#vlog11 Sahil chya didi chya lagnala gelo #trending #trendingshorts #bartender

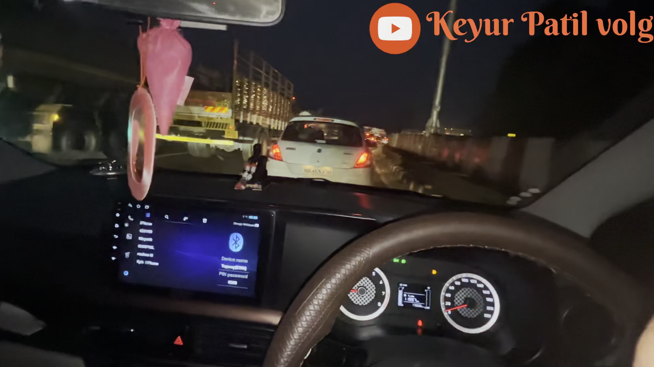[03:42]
ट्विस्ट आणि लेट पण होणार आहे थोडं, कारण आहे आपल्याला ट्रॅफिक, घाटातच ट्रॅफिक आहे.
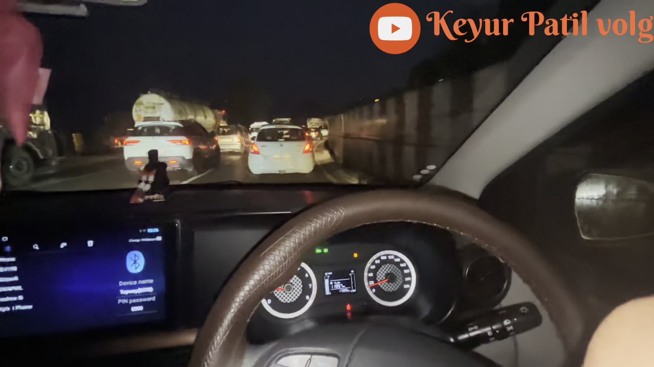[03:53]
थोडी पुढे गेलं तर आपल्याला काय ट्रॅफिक नाही, हां ते भेटेलच आपल्याला थोडी पुढे गेल्यावर. सो भेटू आपण थोड्या वेळात परत एकदा वन्स अगेन आपल्या लाडक्या भावाच्या चॅनलवर केवळ पाटील ब्लॉग्स युट्यूब चॅनलला.